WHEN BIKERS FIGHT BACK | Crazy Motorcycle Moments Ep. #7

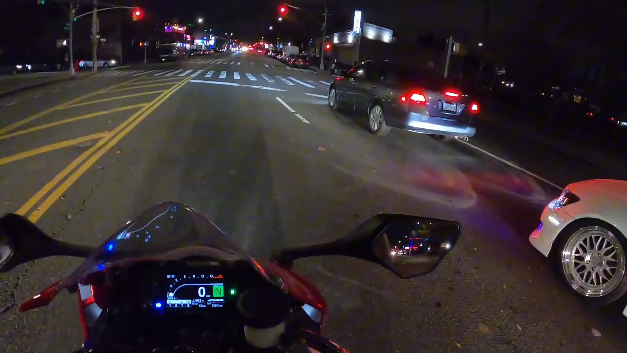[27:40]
lanes. Even though the biker could have moved up, overtaking like that was a bad move on the driver's part.
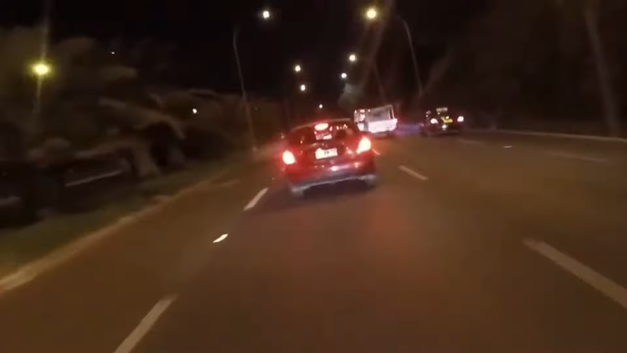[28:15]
Where are these jerks learning to drive like this?